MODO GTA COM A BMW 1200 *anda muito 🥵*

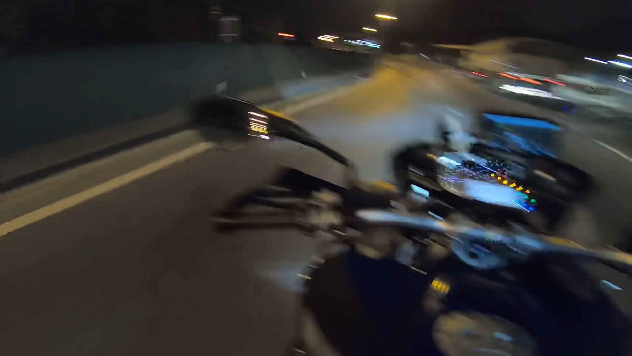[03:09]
Coisa que você não faz aqui é enxergar.
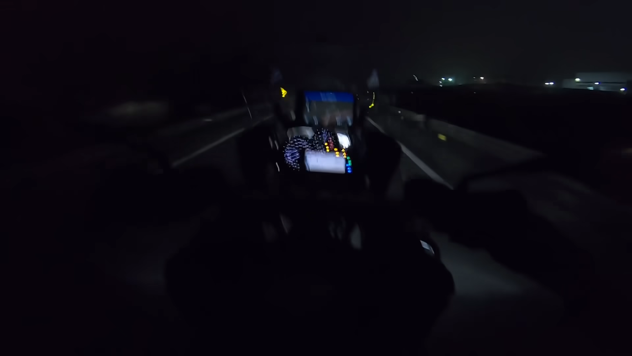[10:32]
Maluco doidão com o carro aqui com o farol aceso, alto, mano. Acelerando atrás de mim ainda.
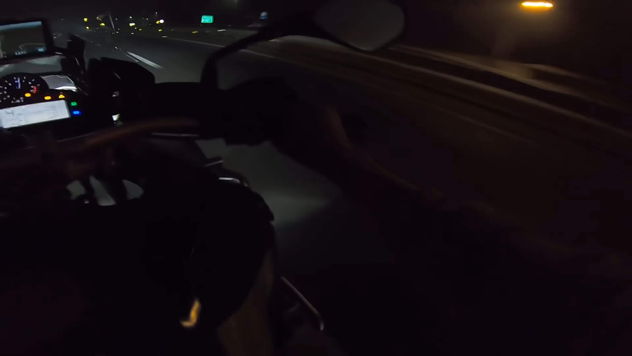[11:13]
dá pra ver nada, mano. E o cara tá vindo com a porra do farol, tá atrás de mim ainda, mano. Vai entender, mano.